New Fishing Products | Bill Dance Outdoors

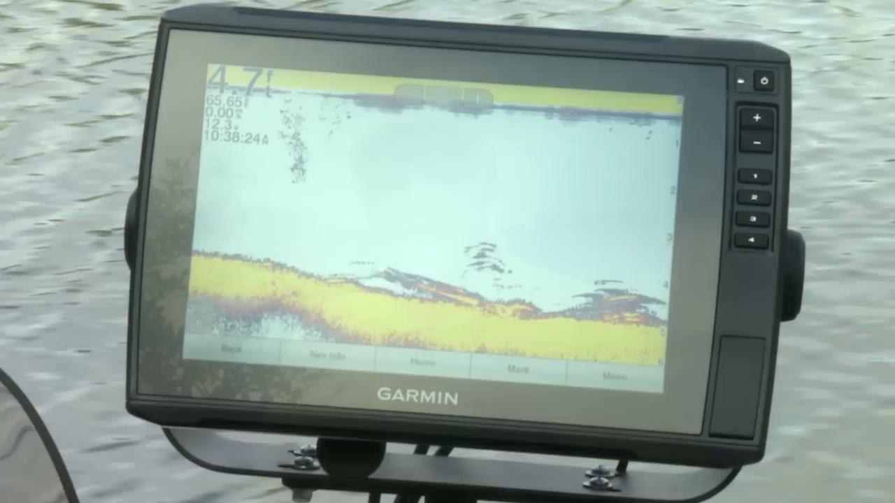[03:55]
But, for the most part, you're looking at what has already passed under your boat. But today, there's a new kid on the block.
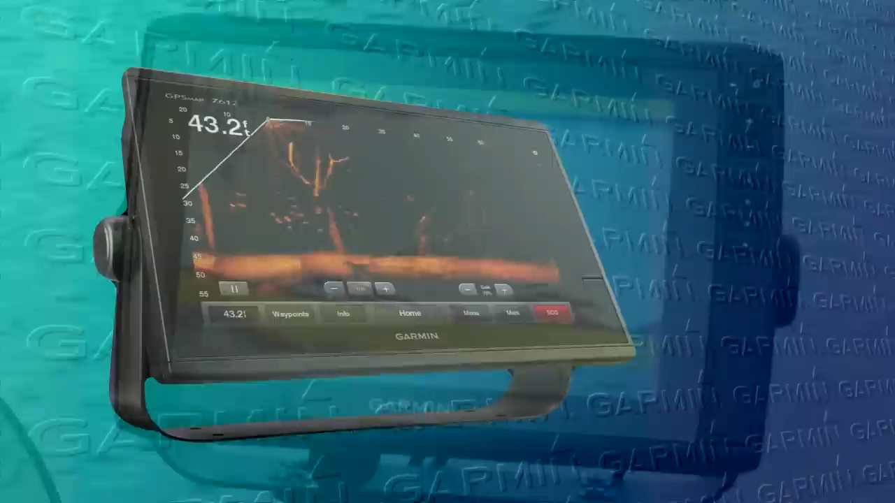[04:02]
It's called live action. The good folks at Garmin Marine are playing a whole new game in live sonar. Their latest evolution is Panoptics LiveScope.
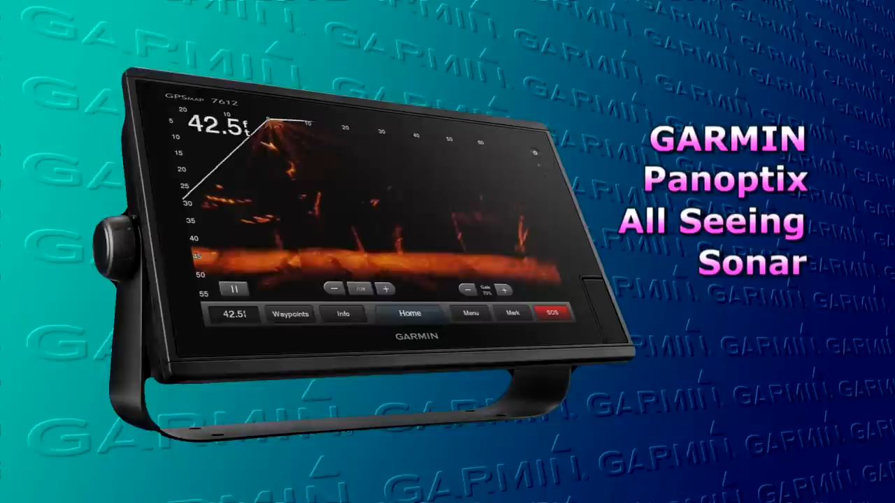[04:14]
Like Garmin says, this product has opened so many possibilities that anglers have never seen before. The real key with Panoptics is not showing the past. It's showing the present. Real-time sonar. What you see is what's happening. That's one right there. Good one.
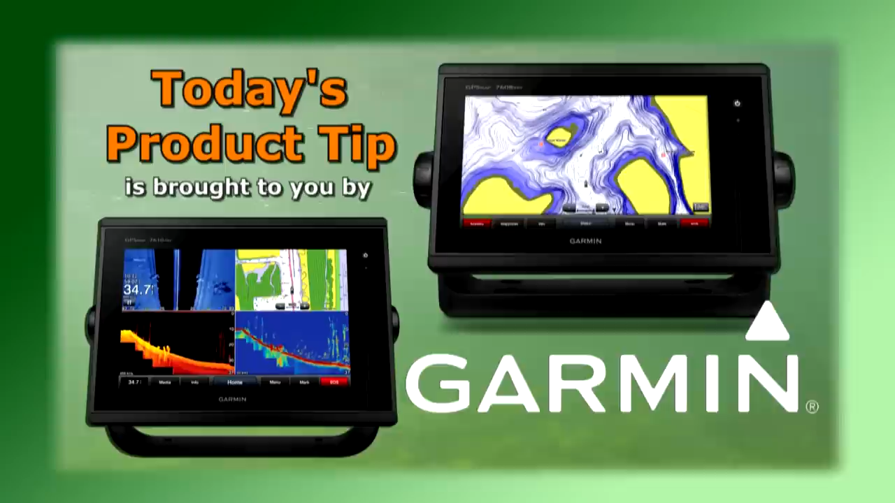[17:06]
like chirp and exclusive pan optics all-seeing sonar you'll spend less time finding your fish